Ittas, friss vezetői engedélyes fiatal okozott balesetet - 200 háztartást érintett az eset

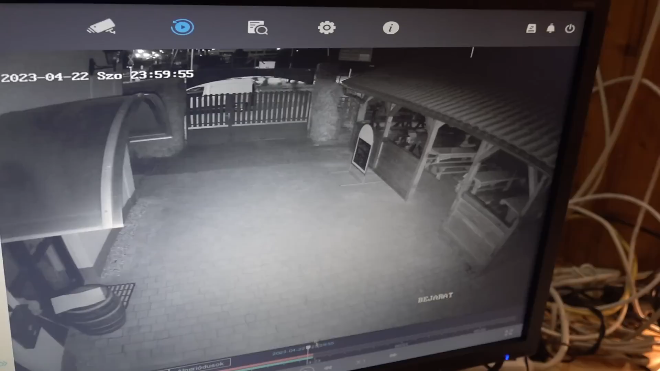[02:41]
A szomszédos kispipa étterem biztonsági kamerájának a felső sarkában látni lehet a még éptávközlési dobozt, magát a balesetet azonban nem, mivel az adatrögzítőhöz néhány másodperces eltéréssel érkezik a kép, a baleset miatt pedig azonnal elment az áram, és megszűnt az internet kapcsolat is. A Sólyom utcában lakók számára gondot okoznak a sebességkorlátozásra fittyethányú járművezetők.
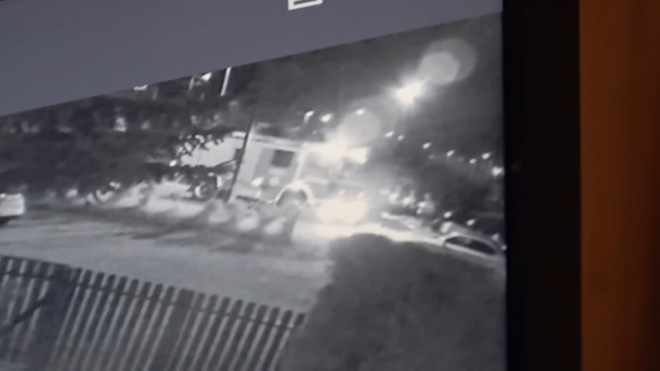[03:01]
Az az igazság, hogy belehajtanak, ezt a kanyart ugye nem mindenki tudja,